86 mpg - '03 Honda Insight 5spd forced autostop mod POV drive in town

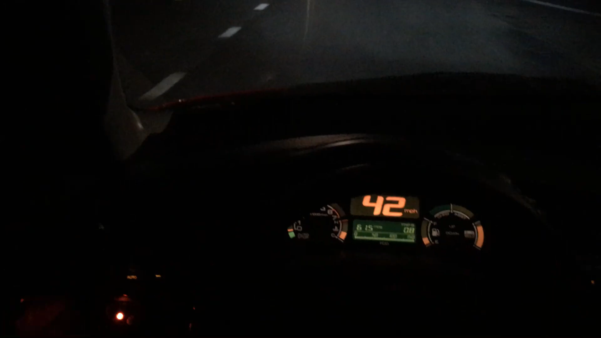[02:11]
The IMA battery is giving power to the power steering and everything else in the car. But the gas engine is off. I can still brake. And this is a somewhat hilly drive home. I'm going to be doing some uphill and some downhill. I'm turning auto stop off. So, as you see, the car kicks itself back on. So, yeah, I'm going to be doing some uphill and some downhill. Yeah, so this is a great mod.
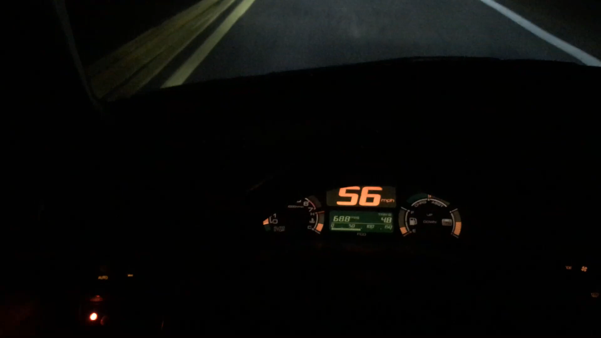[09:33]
And here we go. So, the car is auto stopped again, coasting at 55.
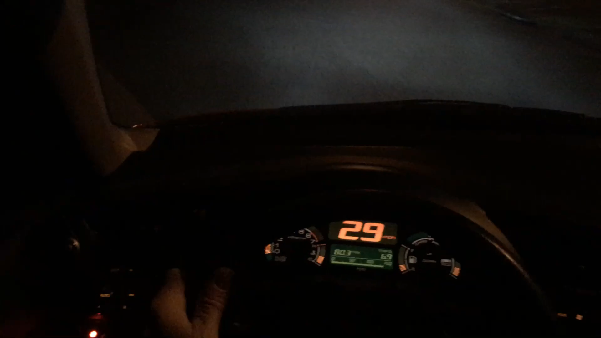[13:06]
And I'll coast the rest of the way home.